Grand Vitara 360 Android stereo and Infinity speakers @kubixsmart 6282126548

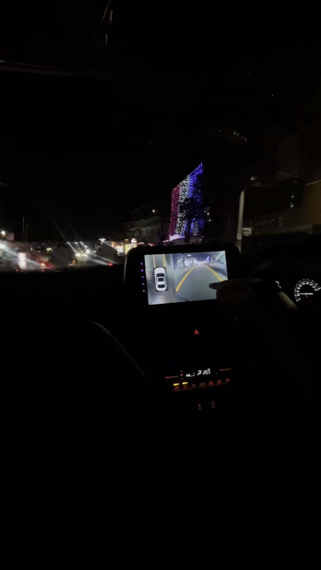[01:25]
This is a normal front cam view. This is a great view.
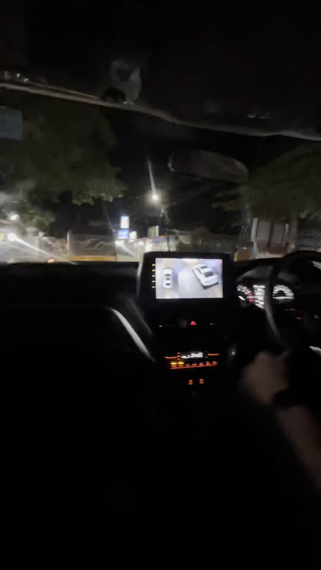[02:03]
Now you can see the camera on the screen and
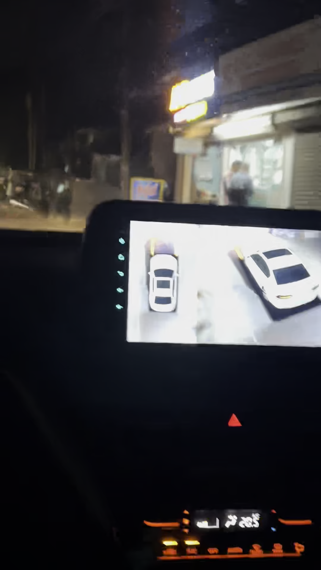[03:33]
You can see all the posts on this road. You can see all the posts on this road. You can see all the posts on the 360.